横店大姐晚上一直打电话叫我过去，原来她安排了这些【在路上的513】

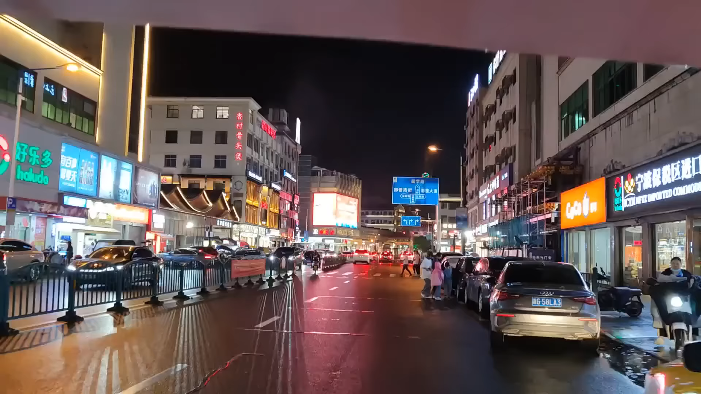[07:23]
然后笔直前面就是大家都比较熟悉的万盛街，就是一些网红在那边直播。因为今天下雨的缘故，可能很多人都没有出来。